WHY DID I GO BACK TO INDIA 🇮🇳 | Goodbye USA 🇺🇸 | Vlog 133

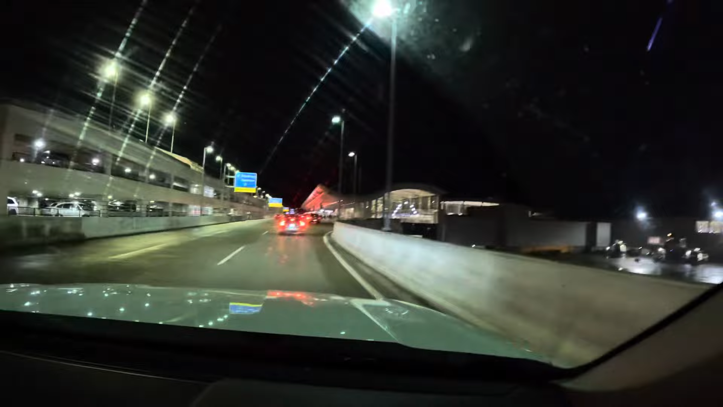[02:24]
दिस इज द इंटरनेशनल डिपार्चर्स एट द डिट्रॉइट एयरपोर्ट. बैग्स आर पुल्ड आउट.